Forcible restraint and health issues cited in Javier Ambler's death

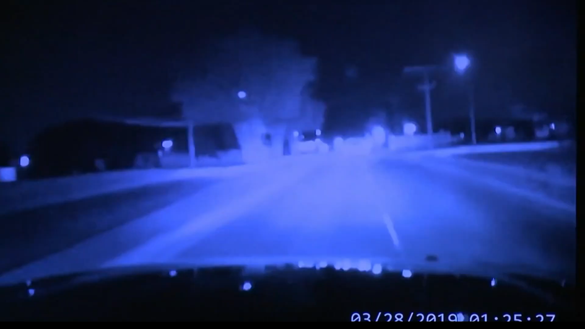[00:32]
Ambler died after a traffic stop in 2019 escalated into a 20-minute high-speed chase.